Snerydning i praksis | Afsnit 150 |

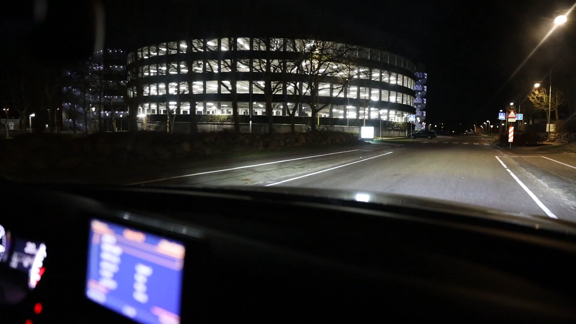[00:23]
Så er vi kommet frem til Glostrup Hospital. De havde jo saltet lidt her.
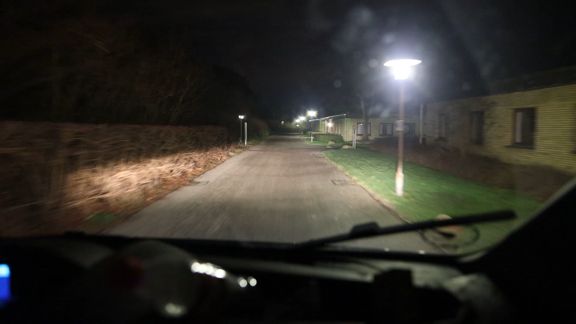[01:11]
Jeg bruger en kvart, mellem en kvart og en halv. Okay. Vi må se, at vi har været herinde og salt i går. Og alle de våde pletter lidt.
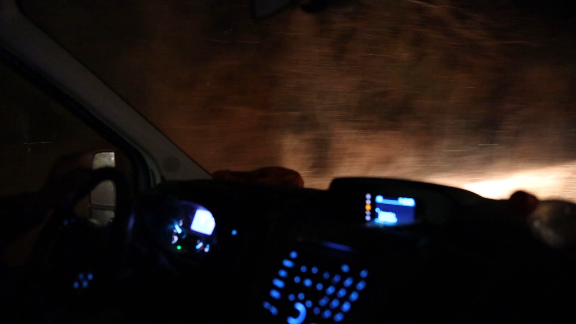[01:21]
Og I har været her i går også? Ja, vi har her i går. Okay.